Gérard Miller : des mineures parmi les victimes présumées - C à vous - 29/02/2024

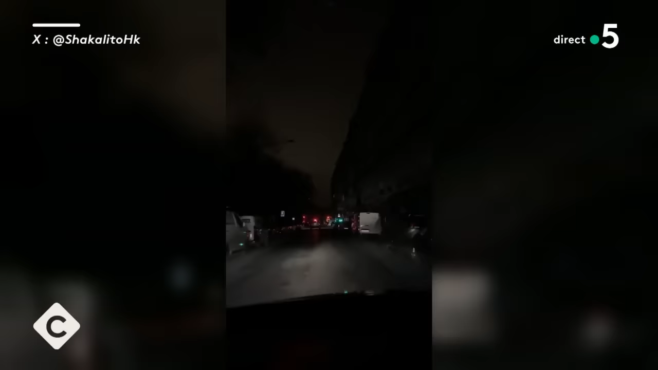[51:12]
dit c'est l'éclairage public il s'est retrouvé hors service les agents de l'opérateur ont dû rallumer à la main ça a pris un peu de temps tout est rentré dans l'or